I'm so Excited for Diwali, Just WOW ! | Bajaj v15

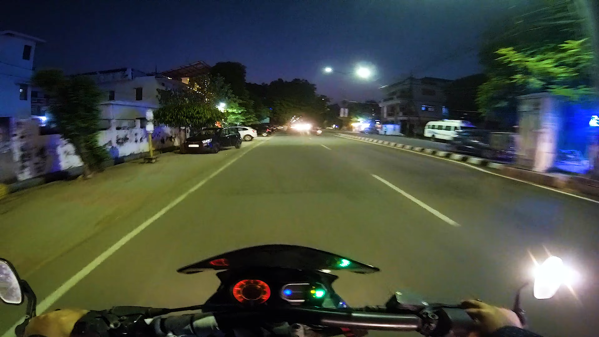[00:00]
हेलो गाइज and welcome to another vlog आसपास का आप लोग महौल आप लोग देख सकते हुआ है एक दम मौस एक दम दिवाली वाला महौल है क्योंकि कल है दिवाली आज भी दिवाली है और चोटी दिवाली है और हम आगया पर ट्रैफिक में पोले टेकनिक
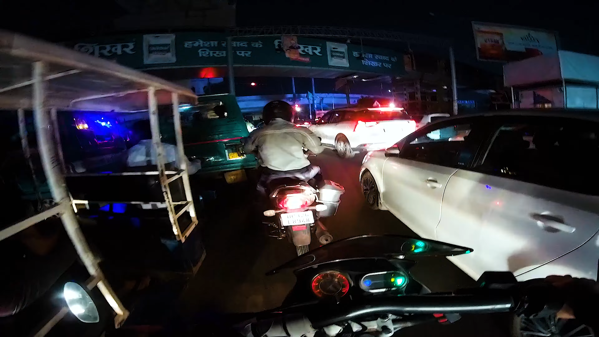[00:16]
चराहे के ट्रैफिक में अरे अंकल कई से खड़े हो और भाईया सो मैं अगर आप लोगों को
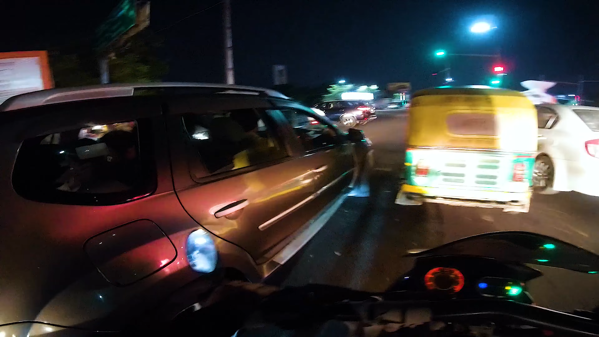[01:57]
न है तो लेफ्ट के साइट लेफ्ट लेइंड मे रहो ना वीच में क्या बीचसे ल दम लेफट जाना इनको में चलो चॉड़ो यार्चनी में यार प्रेस को इसे पाखल होजाते हैं फ cemetery उम चुकार एकदम चमक चुका है इसको पूरा एक्ठम जालरा वालाय में सको पूरा �
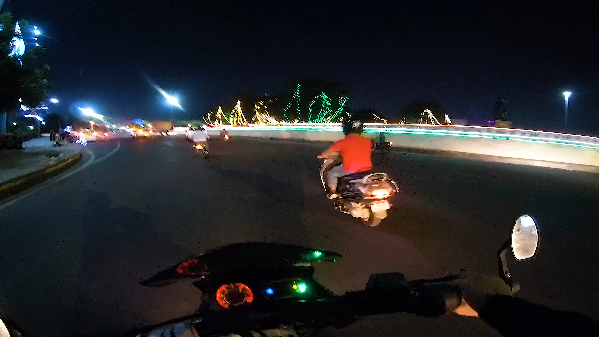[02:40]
यह पहली बार मैंने देखा है कि इसके अंदर भी आव जादर लगाई हुई है चोराहे के अंदर चलो भाई इस चीज से पता तो चलागी कम से कम अंदर लाइट हैं सही है यह यह जो है वो
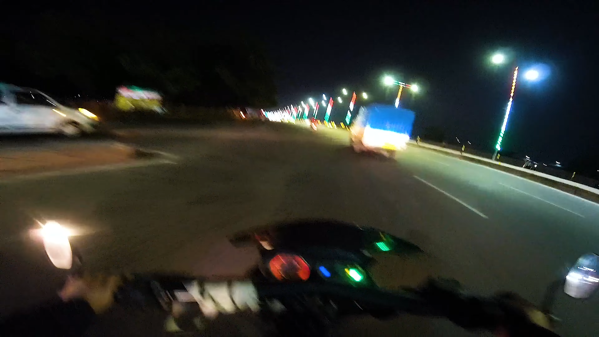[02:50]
जला हुआ है विच इस अवेरी गूट थेंग अचा आज यह देखो भाई आइस क्रीम वाले जितने भी है ना सब � अब लोग मतलब खाली है उन लोगों का ठेला क्योंकि आज
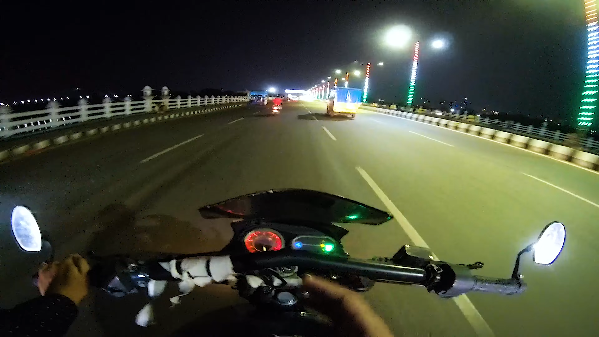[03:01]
की दन कोई वाहरी नहीं निकल रहा है चलो क्या किया सकता है भाई पैपै और बाइव डिफेंडर लेके जा रहा है तो अब बड़े वापके वेटें निकले अज इन अब यहांपगाई ट्राफिक चैम है आज सह काल अपलूड करने के लिए अरे भाई इतना तेज सब चला रहे हैं तहलों
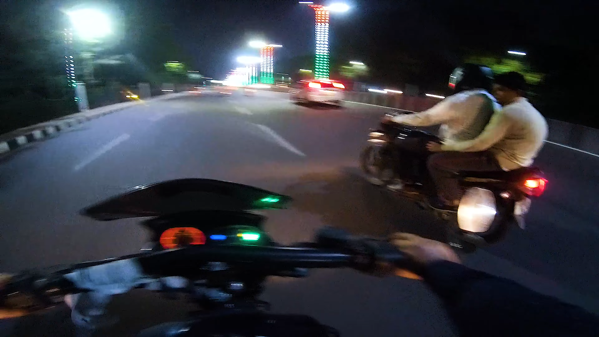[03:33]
कि महाँ पर ट्राफिक बहुत तगड़ा होगा हम अ होता है तो मतलब दिखकद होजाती है तो मैं